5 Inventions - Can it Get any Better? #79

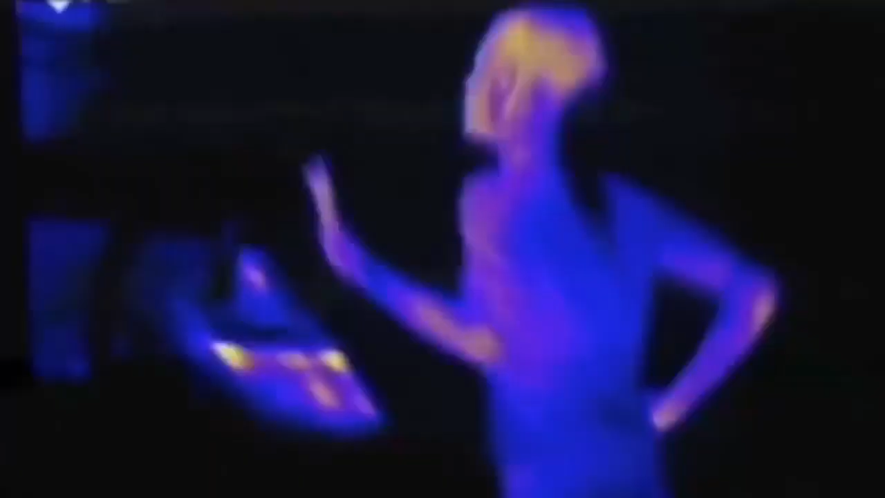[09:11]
your body naturally cools off by selectively radiating heat through the palms of your hands.